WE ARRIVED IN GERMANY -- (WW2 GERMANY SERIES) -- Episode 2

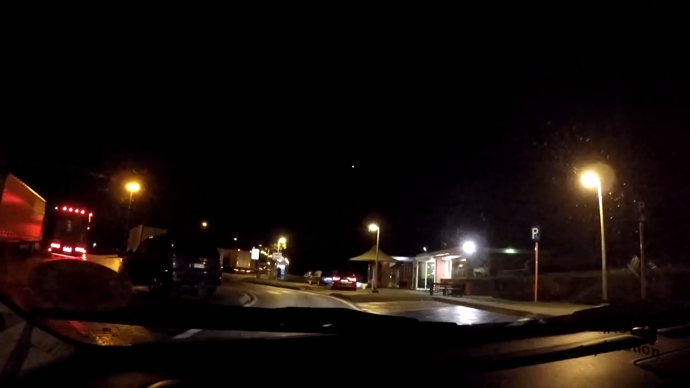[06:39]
In 300 metres, go and have a look. Coffee house. If I park here, this is a restaurant.
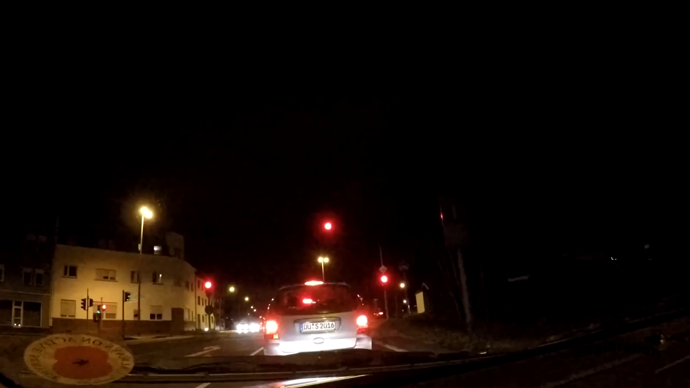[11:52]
Right, we're in Essens. Essen? Essen. Essen. Or outskirts, I believe. Outskirts of Essens.
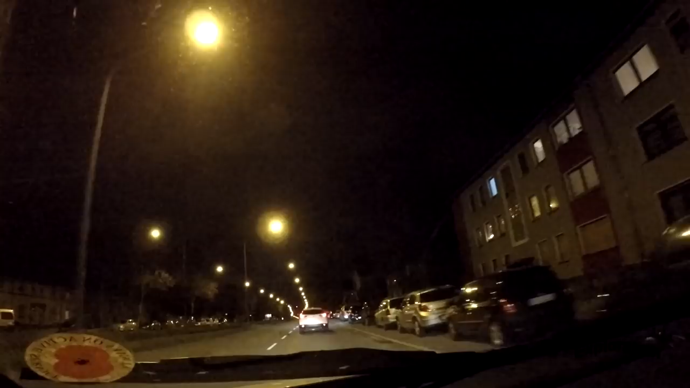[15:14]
A posh one, though. It's a nice clean one, if any. Wow, it's a glass wall there. You don't see them very often. No, this does look like a council estate.
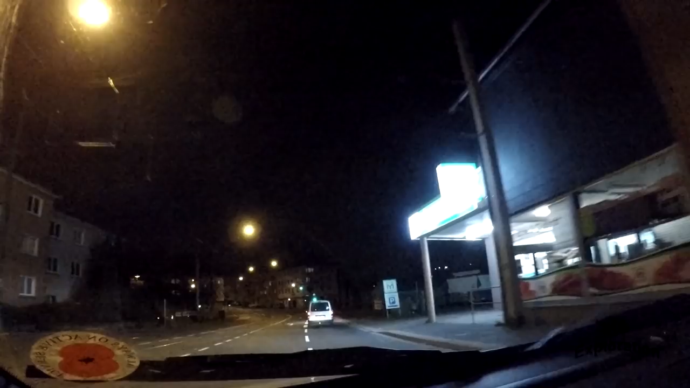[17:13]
Right, we're nearly here, so slow down. I can't, what do you mean slow down? Well, don't go so fast. we're here, apparently.
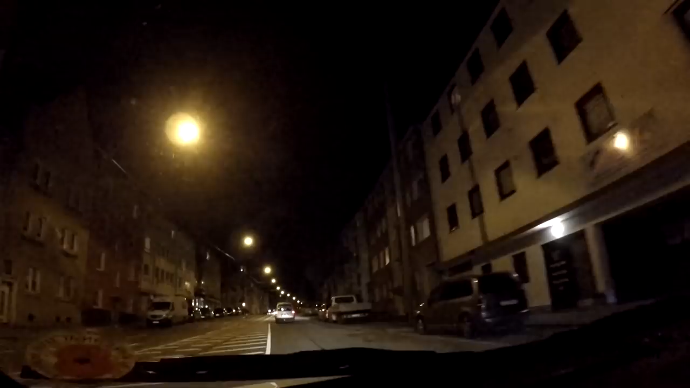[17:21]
Right. I don't know where it is, though. Hello, the parking space, yeah? I've no idea. He says we're here, but right, pull over somewhere here. Pull over. This is a parking space, right? Yeah, but I don't even know where it is. Look at the graffiti everywhere.
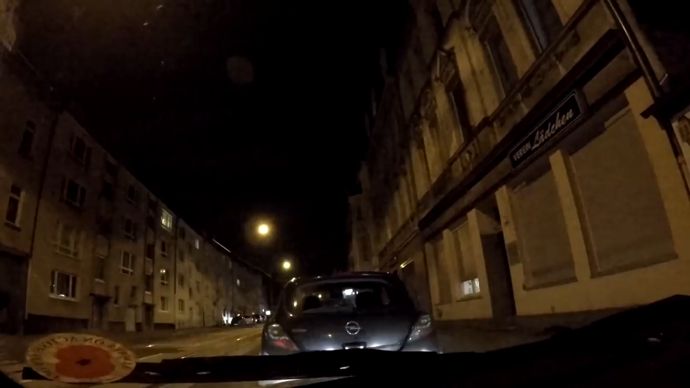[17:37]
Hold on. What's going on? Hold on. It makes you wonder. Look at the shutters. No, don't turn your engine off yet, folk. No, I'm just. Well, it doesn't make a difference, does it?